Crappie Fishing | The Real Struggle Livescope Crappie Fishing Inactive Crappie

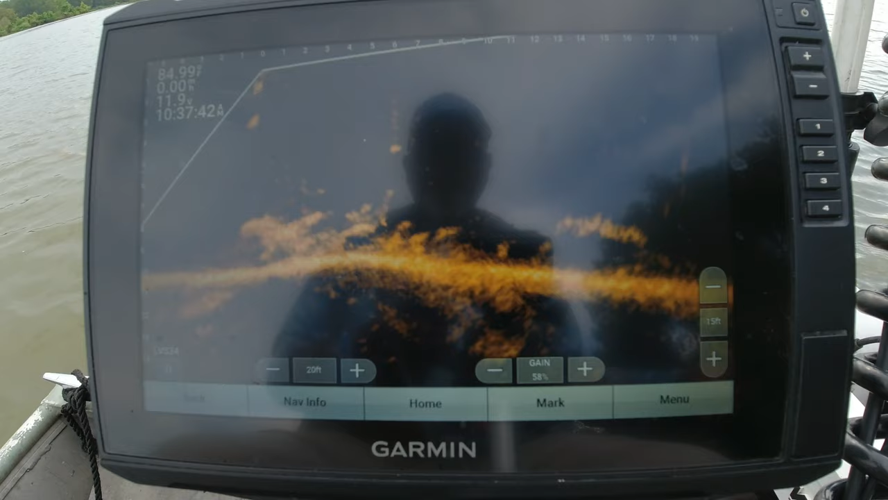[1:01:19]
On screen: water 84.99°F
Got some fish on it. The unit that I'm running is a Garmin 106 SV. It's a 10-inch unit. And I'm running the GT56 and LVS34 Livescope transducer.
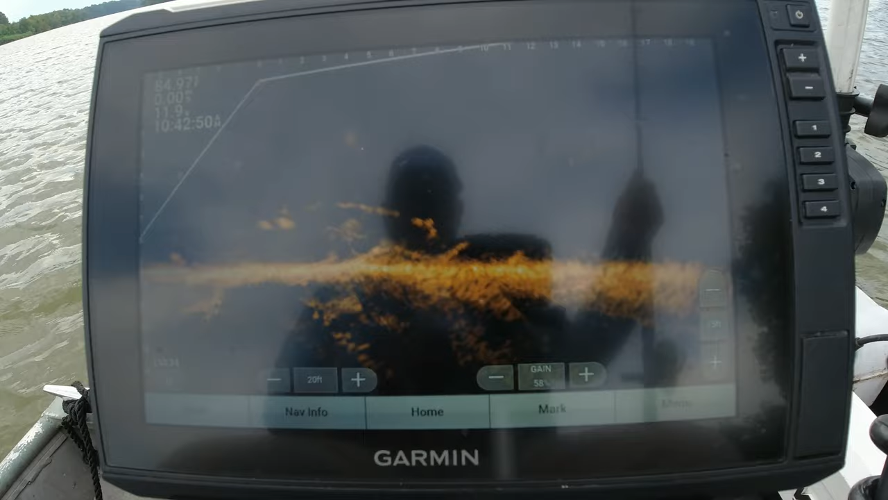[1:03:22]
Got him to come out of there. Oh, you got to be kidding me. What is that, six fish I done lost, y'all? Get him up to the top, them jokers are coming off. That one. He ain't no monster for sure. He might make 10 and a half. Tough as this bite didn't get, I think he going in the box if he make 10 and a half.
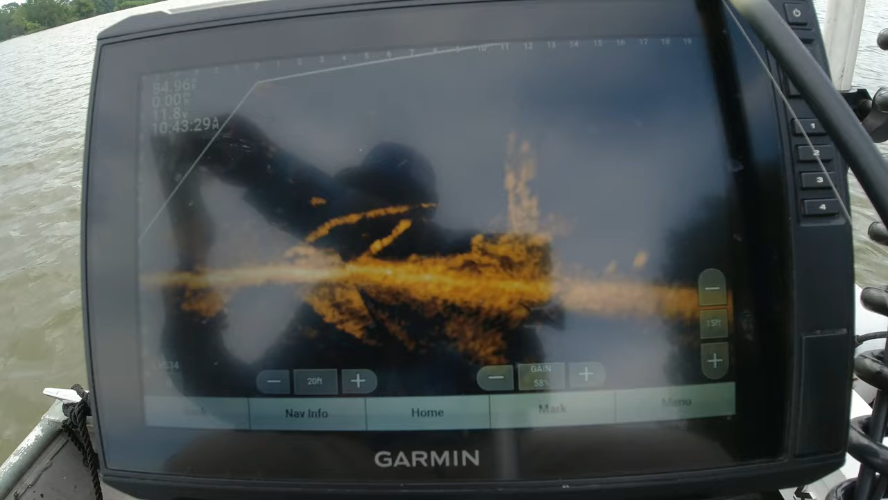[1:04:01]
He may not make it. Probably 10 inch fish. Yeah, we're going to let him swim. Yeah, I could. I don't know why I didn't show him to y'all. Oh well. We got plenty more to go. Got plenty more to go. Good ones. That was a dink. Just barely, I mean barely on the line of 10 inches. And you know I don't do them. I don't do them. See if we can get this one out here.
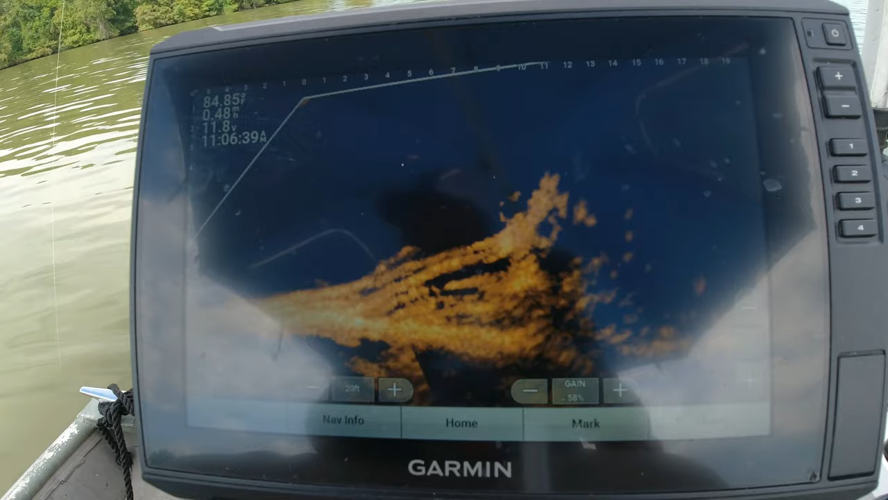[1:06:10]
One thing's for sure, sometimes these crappie will seem like they've disappeared, but that's one of the reasons why I take my time and I scan all the structure very good, because they will hide laying on top of the structure, up under the structure.
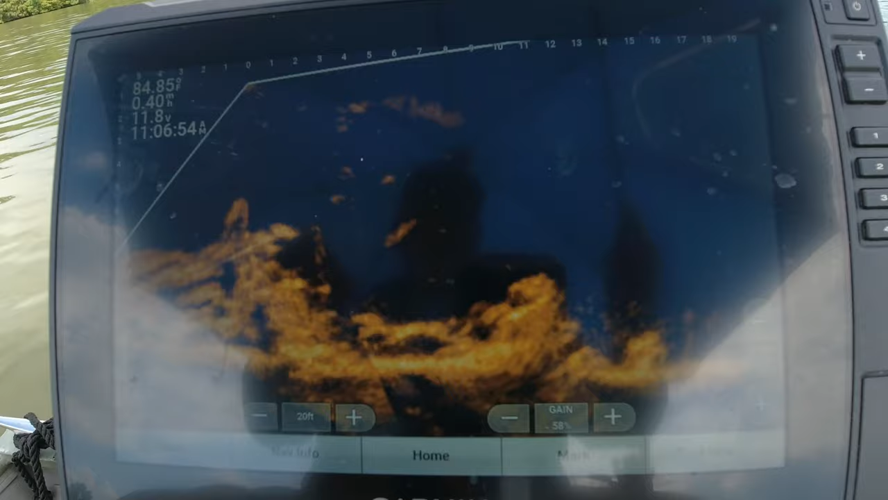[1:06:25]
On screen: water 84.85°F
You really have to pay attention to the shape of that structure,
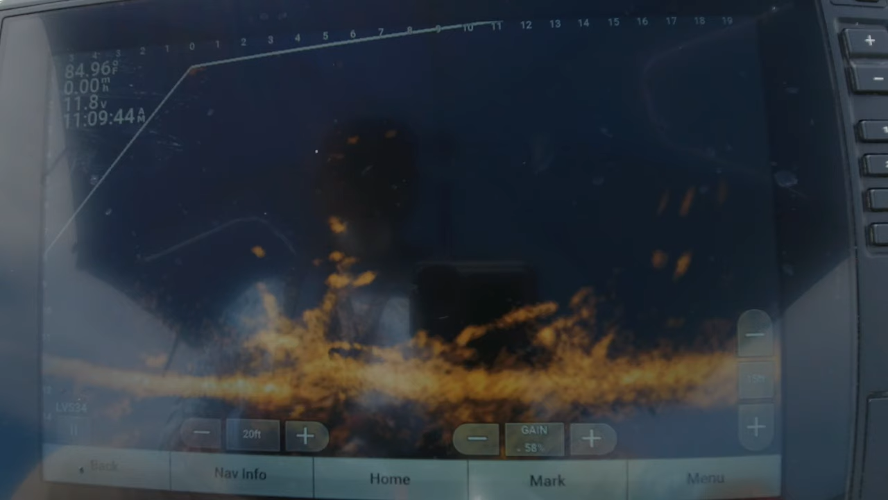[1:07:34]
Oh, like two fish. There we go.
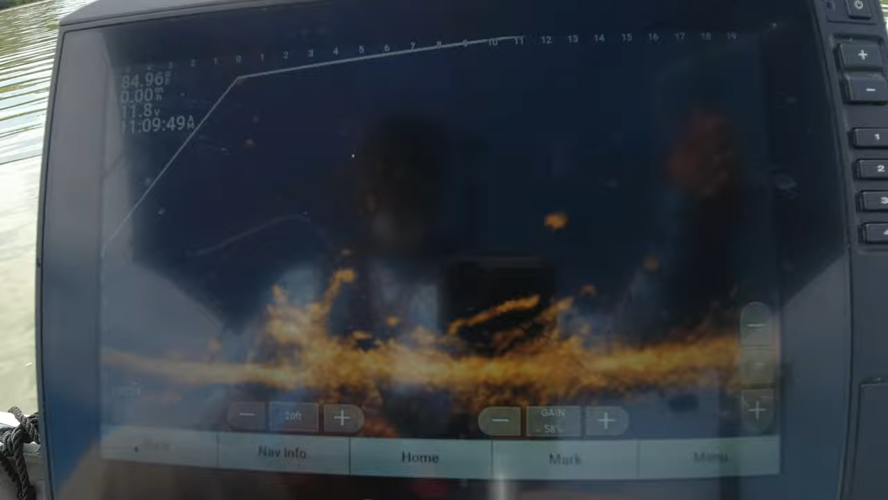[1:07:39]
Nowhere near as big as I was thinking he was.
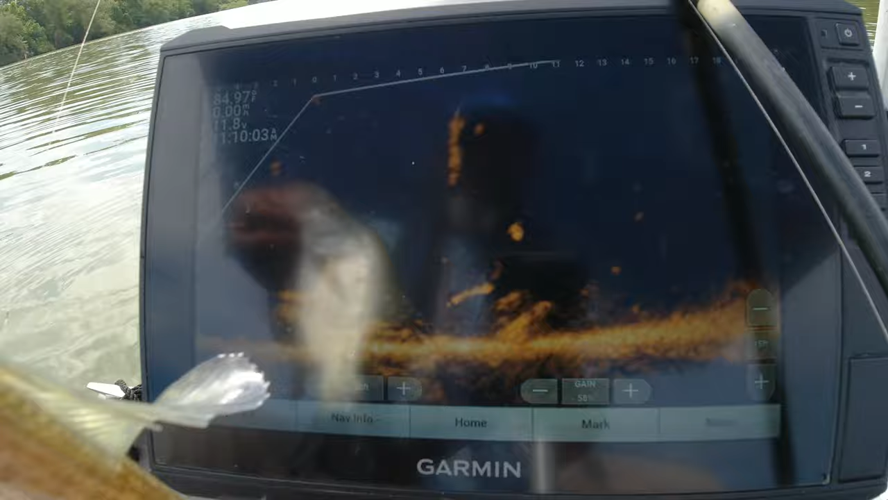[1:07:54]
But of course, you know the little one gonna jump in there first. He gonna try to show out first. And just as you see right there, this is another fact that you'll have to deal with the Livetech. If there's a couple, two or three fish that's pretty close together,
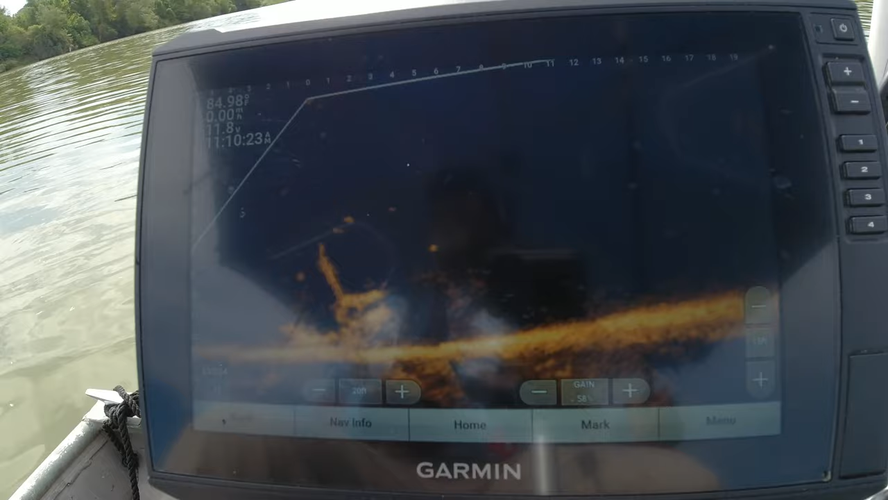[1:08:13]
On screen: water 84.98°F
it will give you the false image of a really good fish. And unless those fish make a move or separate a little bit, you won't know it until you get a jig down there. Ah, I knew better than that.
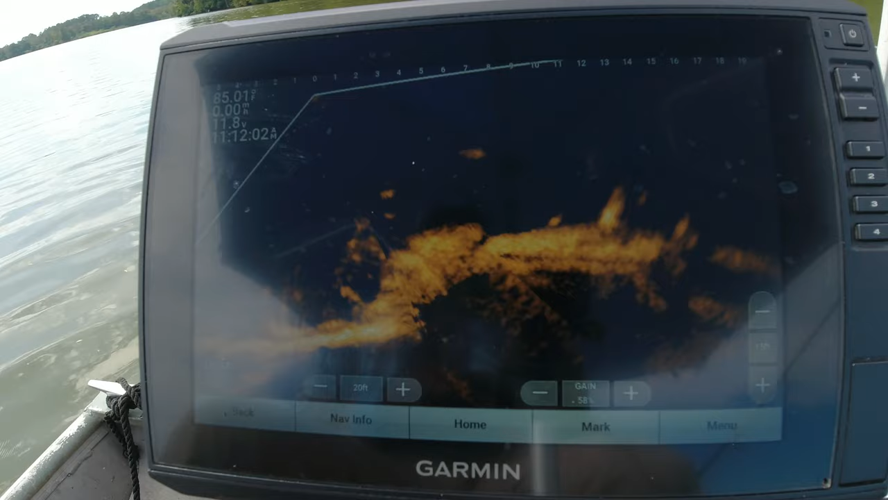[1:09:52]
That wind blew me right across the top of it. Compensate for that. I'm not gonna be able to see him in any, no other direction. Angle of my boat will be wrong. Ooh, that's a tough position right there.
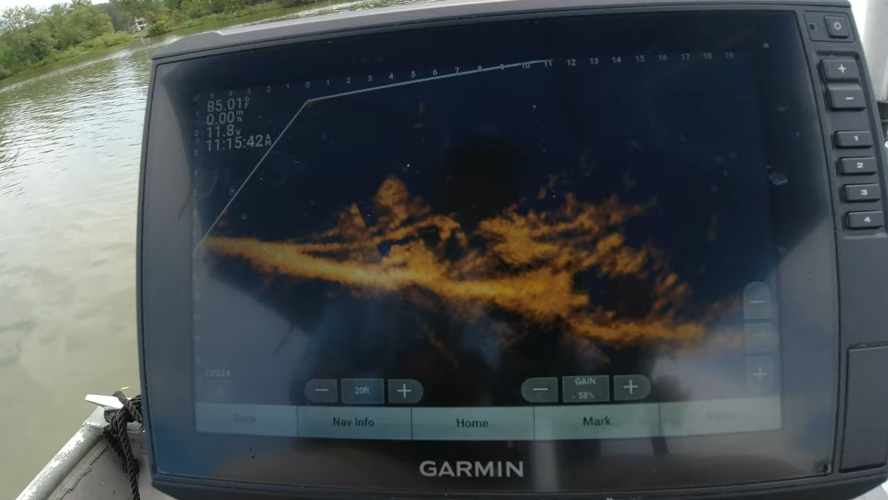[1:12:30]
Most of these jokers are like they're facing the opposite side of the tree than what I'm on. The wind's blowing right into it.
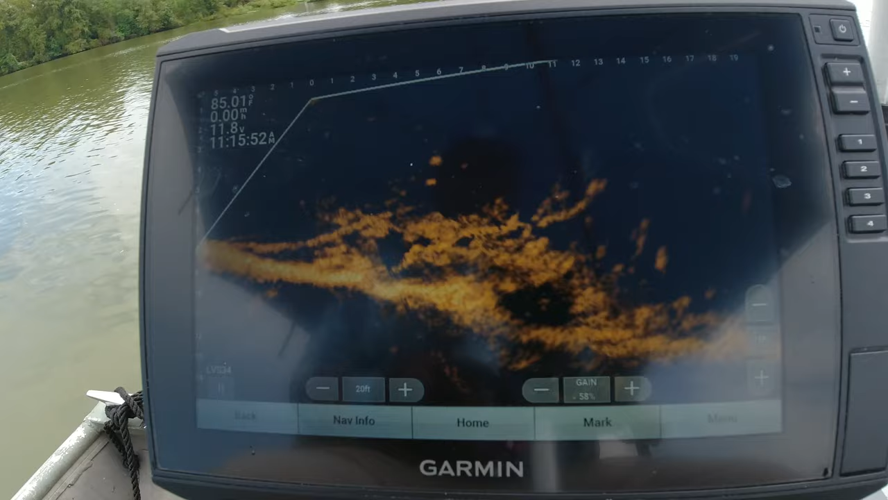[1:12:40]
See if I can drop right on this joker's head. He's down in it too, though.
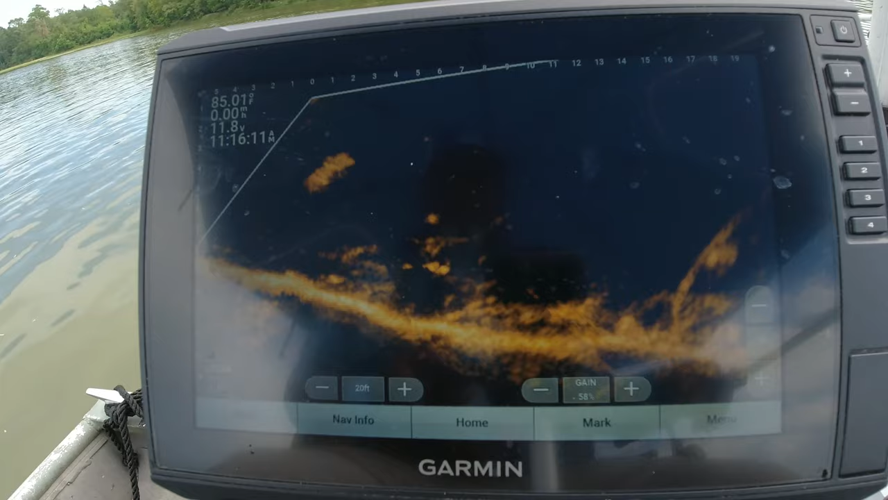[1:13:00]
There we go. Well, he's still a small one though. Looked like a good fish. I think it was two of them together.
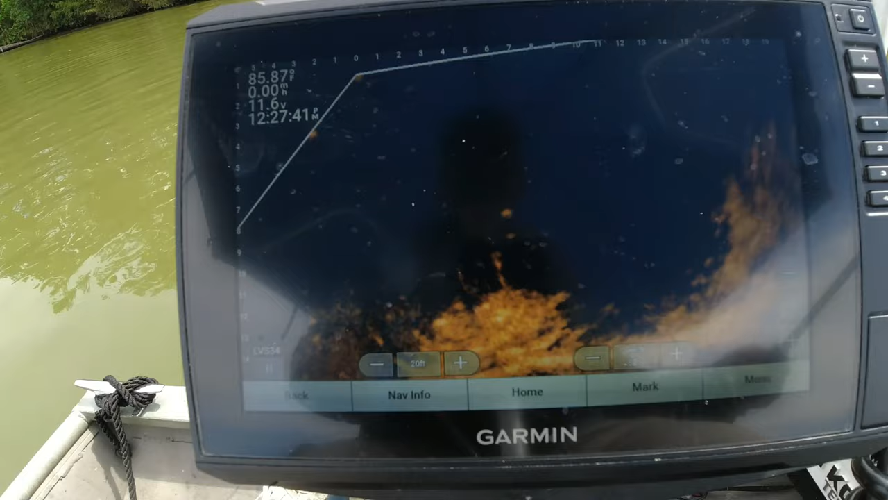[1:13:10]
Most will probably look at a trip like this and say that it was a bad day on the water,